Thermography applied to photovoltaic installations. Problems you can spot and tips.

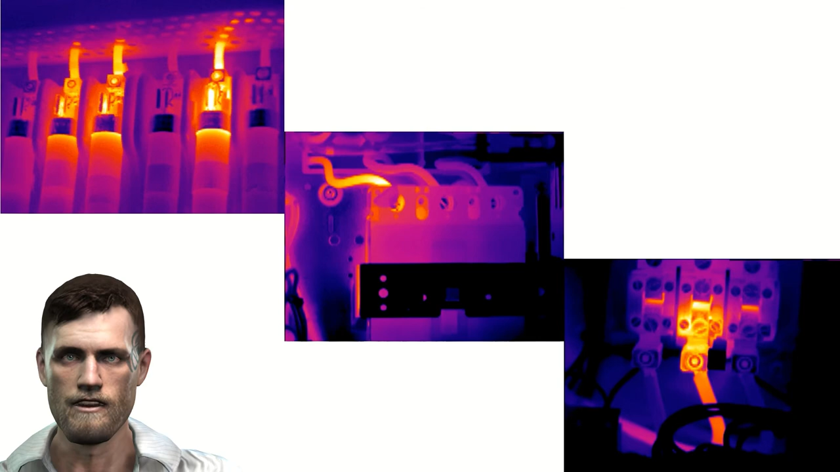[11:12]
hot spots associated for example to poor power tightening or even overload and harmonic problems in the cables if we are already talking about high power installations we can also find power transformers and inverters again we can use thermography in this type of element
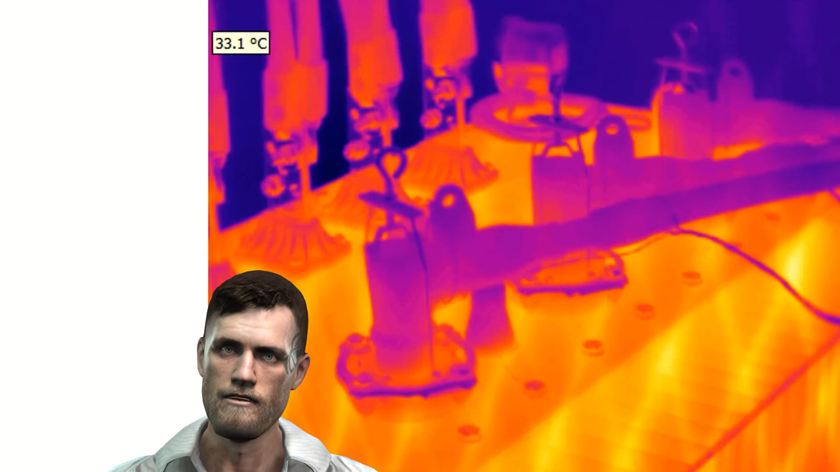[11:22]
On screen: spot 33.1°C
since they will allow us to detect temperatures associated with bad connections unbalances
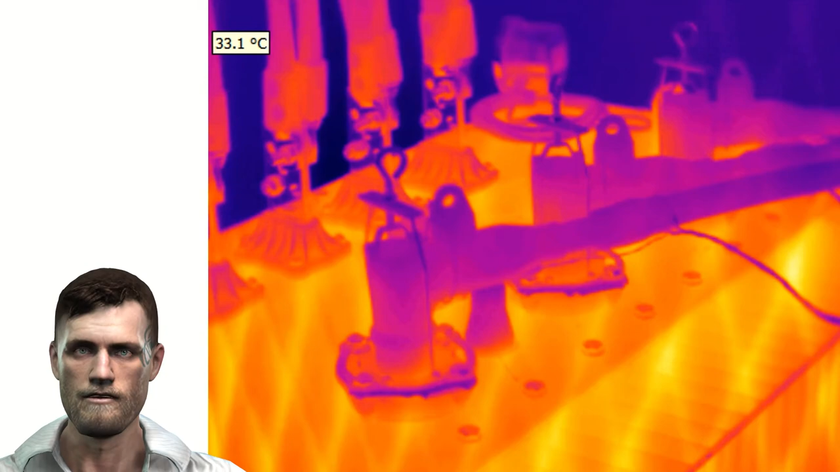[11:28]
On screen: spot 33.1°C
ventilation problems etc in installations with batteries we can also use the thermal imaging camera to see if there are problems associated with the connections or even the heating of the batteries during the process of charging and discharging them in these cases we can
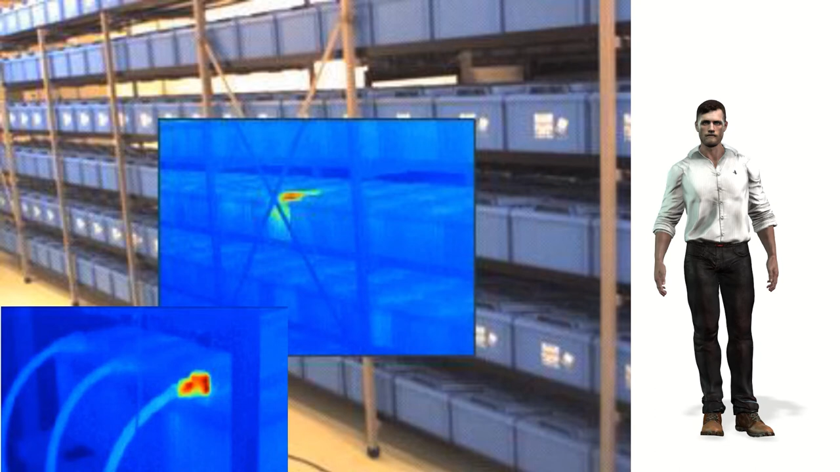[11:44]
compare the temperatures of the batteries with each other so that simply by comparison we can detect problems in the event that we can inspect both the front and rear of the panel it will be interesting to compare the temperature value measured in the same cell and compare these values to determine emissivity adjustment
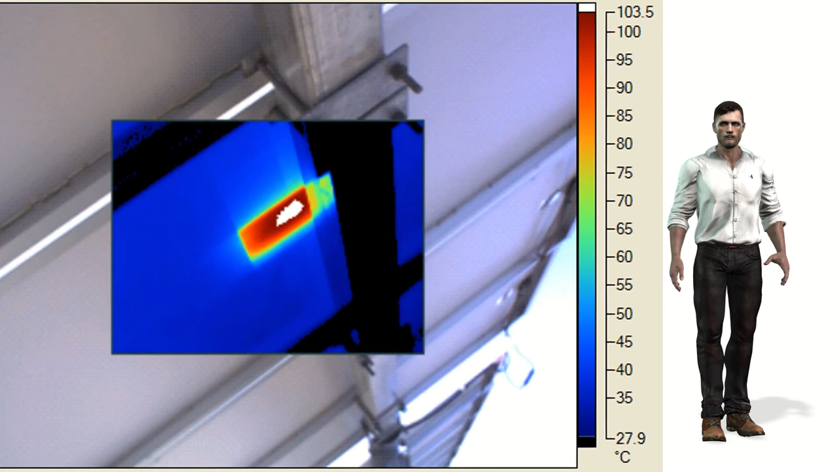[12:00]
On screen: scale top 103.5°C, scale bottom 27.9°C
problems since the front side may present a different emissivity than the back side this way we can better document the problem in the report the emissivity can change depending on the type of surface on
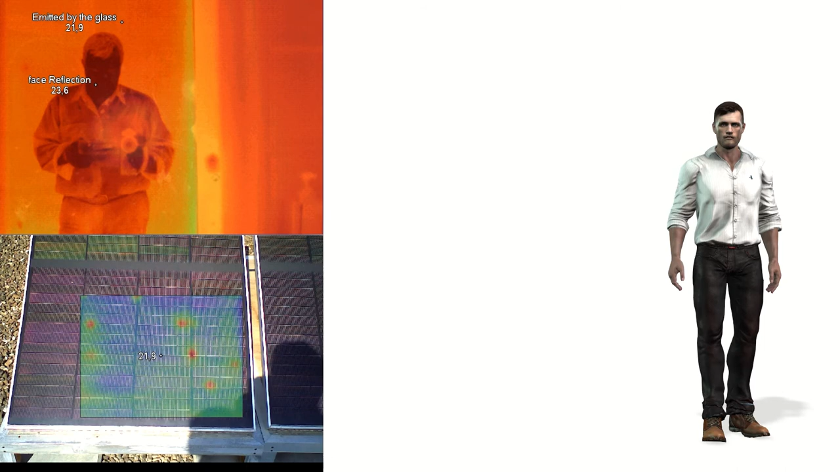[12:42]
creating shadows on the panel or appearing in the thermographed image due to reflections that is angles of 90 degrees should also be avoided which cause our image to be reflected on the panel and go back to the camera just
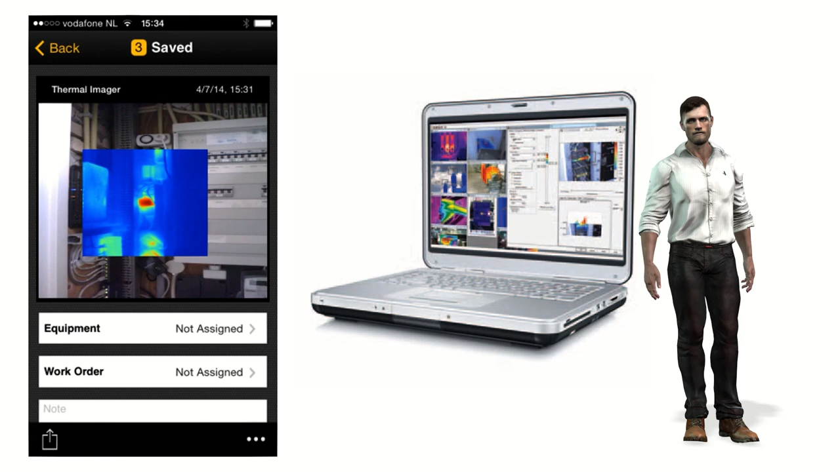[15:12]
made easily and quickly even in the installation itself in this sense fluke offers the free software smart view for pc and fluke connect for both the phone and the pc to finish this video i simply wanted to show you that in addition to the use of thermal imaging cameras for photovoltaic